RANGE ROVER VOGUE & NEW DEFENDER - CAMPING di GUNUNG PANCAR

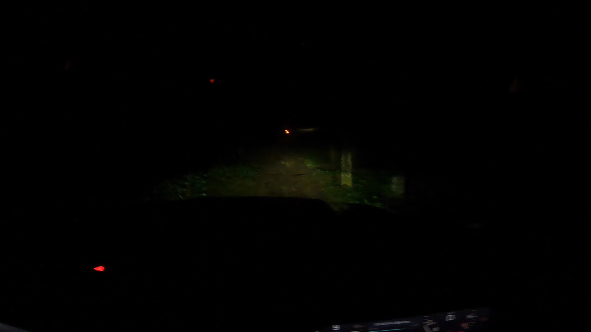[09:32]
ya bener-bener gelap dan masih cukup becek nah ini sangat gelap sih mungkin di kamera ya kalian nggak bisa ngelihat secara real cuman tuh jalanannya kalau kalian mau lihat cukup tricky ya ya always guys nih gua masih di guide sama A-A-A-nya sampai ke depan ya oke kanan
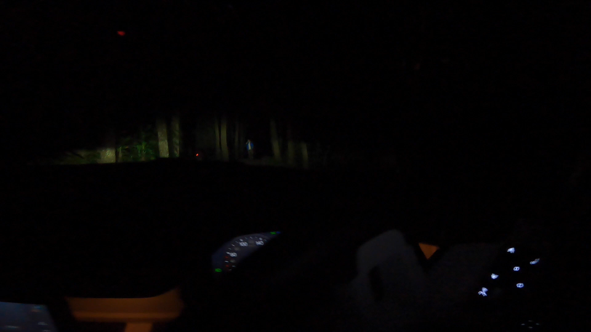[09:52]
dikit oke ada batu-batu wey off-road malem-malem kita night of route ngambil kanan nah ini karena private
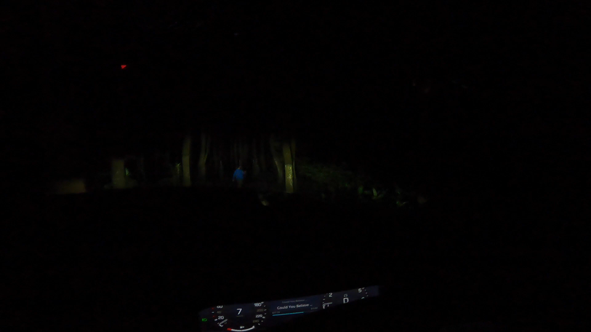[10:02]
area jadi di portal ya cukup aman sih jadinya ya jadi kita tetep pede buat main di sini ini kanan ada apa macam kayak pendokonya gitu guys wow ini kalau njeblos sih ngeri juga nih scary juga nih oke
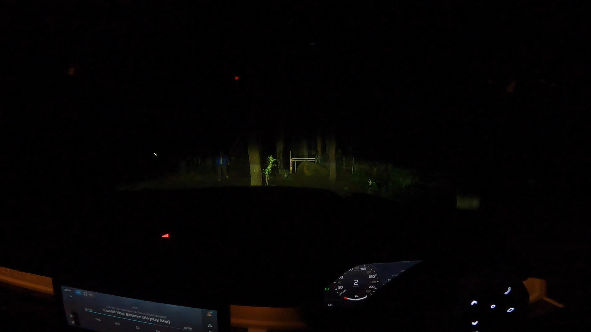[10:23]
kirinya jauh ada pohon oke set